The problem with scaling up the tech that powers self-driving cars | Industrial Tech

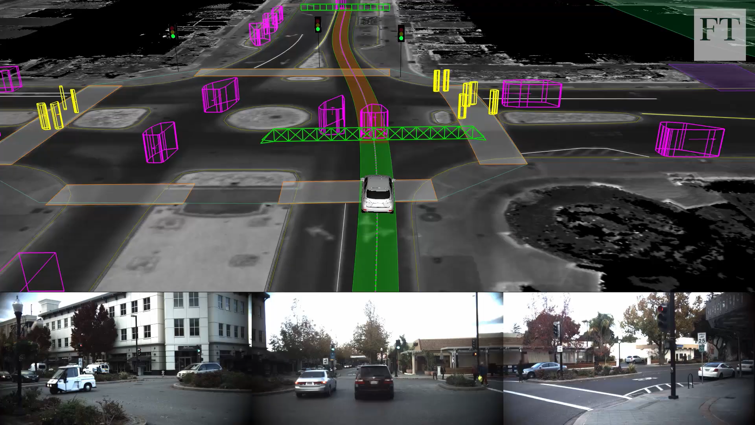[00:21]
LiDAR is considered by many to be the most important of these sensors, and also the hardest to build.
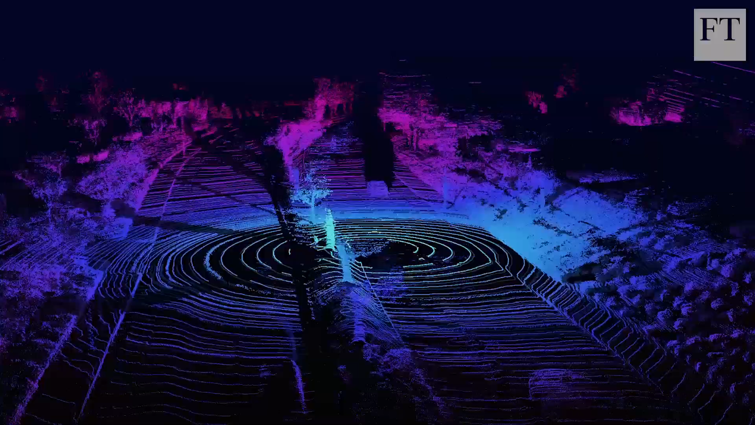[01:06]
A single one of these complex sensors can cost tens of thousands of dollars.
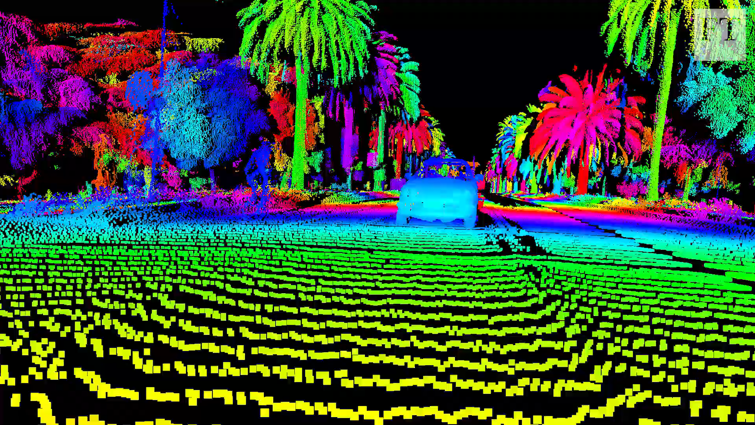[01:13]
A competing approach is a simpler design called solid-state,